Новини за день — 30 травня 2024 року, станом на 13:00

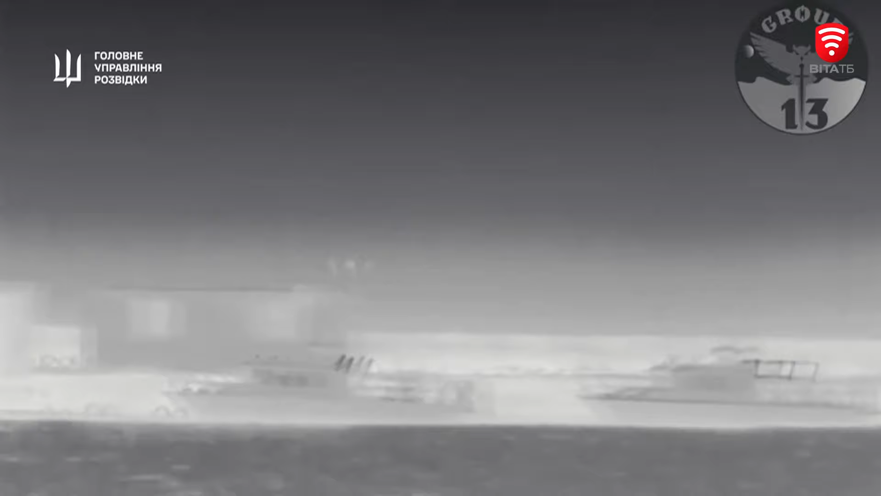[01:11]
В головному управлінні розвідки показали, як українські морські дрони «Магура» успішно атакували два ворожі катери у тимчасово окупованому Криму.